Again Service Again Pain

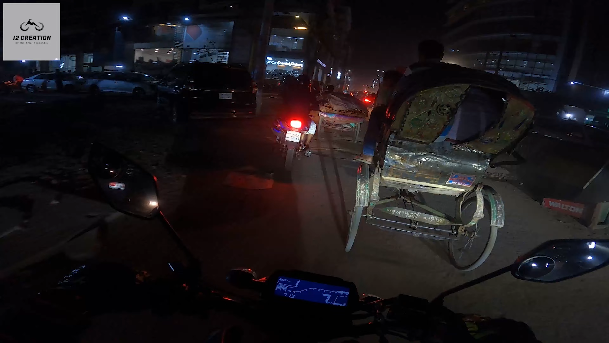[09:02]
তো এখন কথা হইতেছে শেষ যে পাম্পটা আছে সেখান থেকে তেল নেব, তেল নিয়ে নাখালপাড়ার ভিতর দিয়ে ঢুকে বাড়ি চলে যাব।
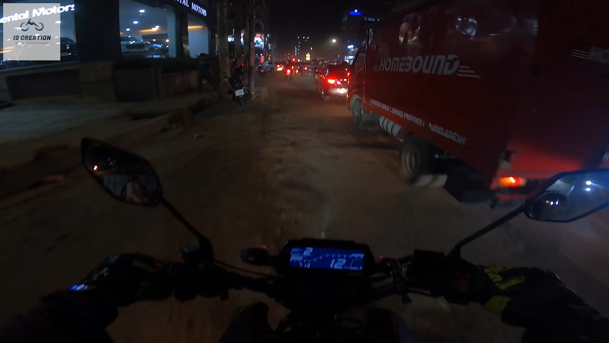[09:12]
আর আজকে ঢাকা শহরে যেন কি অবস্থা হয়েছে, এত জ্যাম আজকে, উফ মানে বলার বাইরে, আজকে সারাটা দিন জ্যামের উপর ছিলাম।